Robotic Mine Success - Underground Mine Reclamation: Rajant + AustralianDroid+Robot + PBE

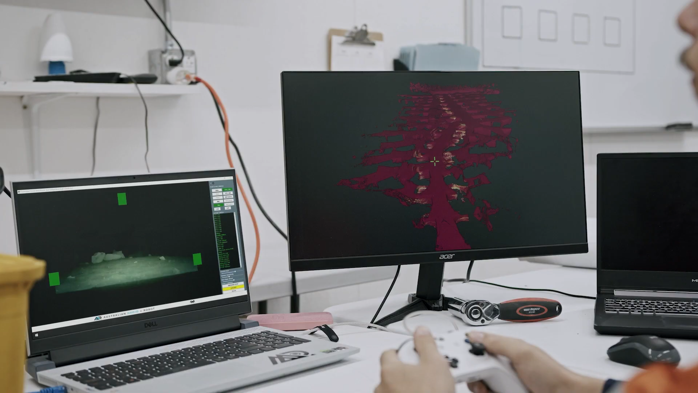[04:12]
we're still able to pull up the live lidar data to be able to reference that back to a map that we had right in front of us.